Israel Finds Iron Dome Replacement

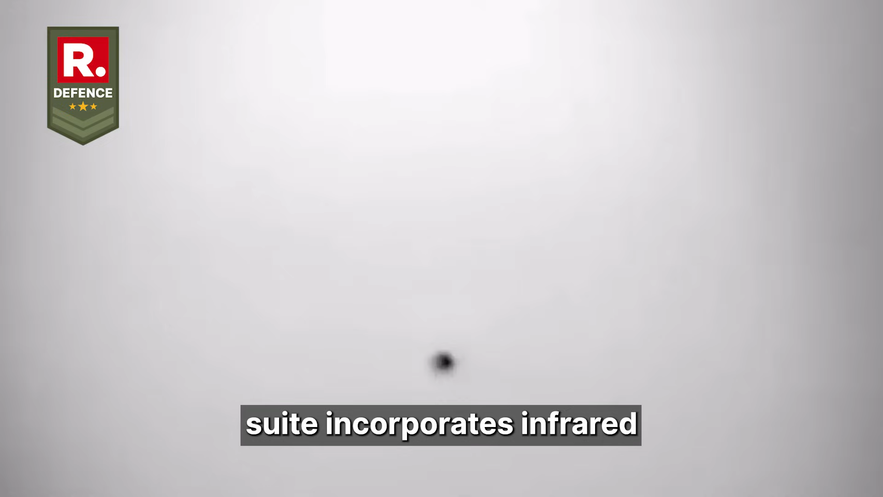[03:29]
The system's electro-optical tracking suite incorporates
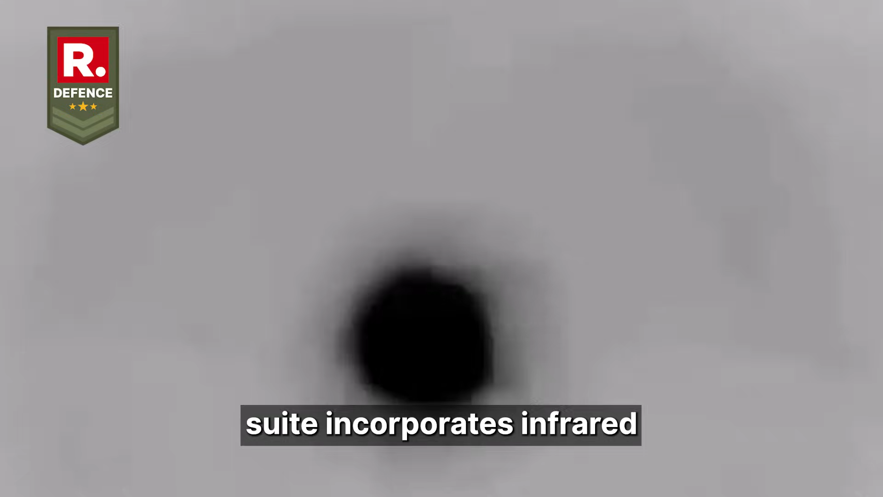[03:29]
infrared cameras and laser rangefinders for precise aiming,